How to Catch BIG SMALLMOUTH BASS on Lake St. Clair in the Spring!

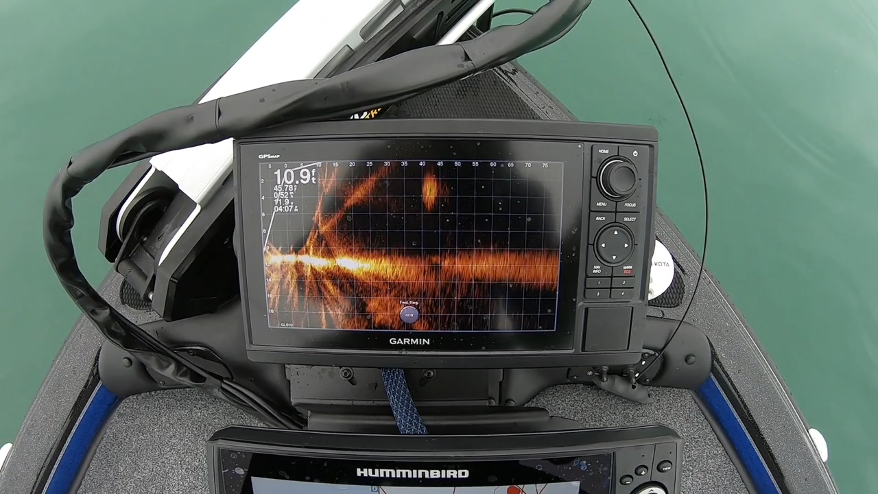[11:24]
That is a ball of big, uh... Do you know what kind of shad they are?